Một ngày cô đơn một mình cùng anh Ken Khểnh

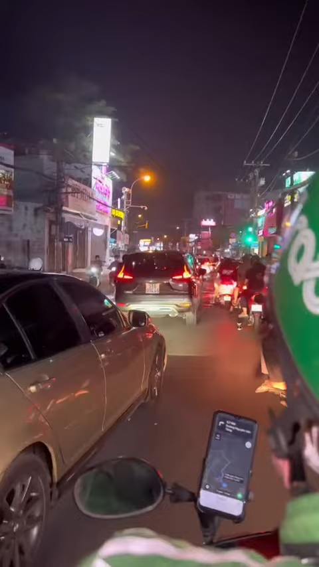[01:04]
lần đi xem phim một mình xem như thế nào nha Lúc mình về á, có vẻ như anh Grab,